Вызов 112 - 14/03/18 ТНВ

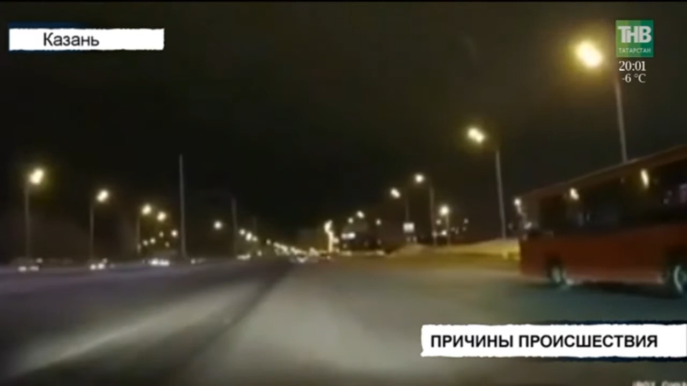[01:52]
На съемке видно, вот, Gilliam выезжает с территории заправки, и спустя секунды на большой скорости сзади в машину врезается Hyundai Solaris.